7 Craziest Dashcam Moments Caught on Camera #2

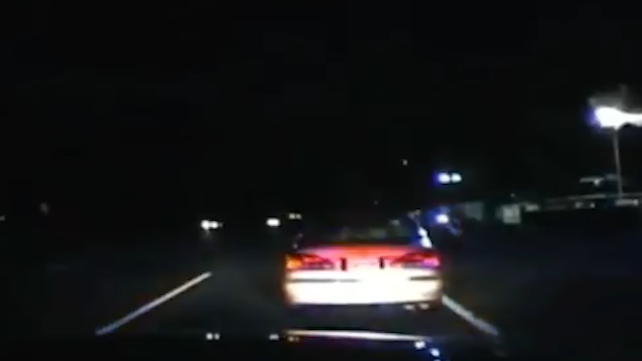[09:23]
he was able to see flashing red and blue lights.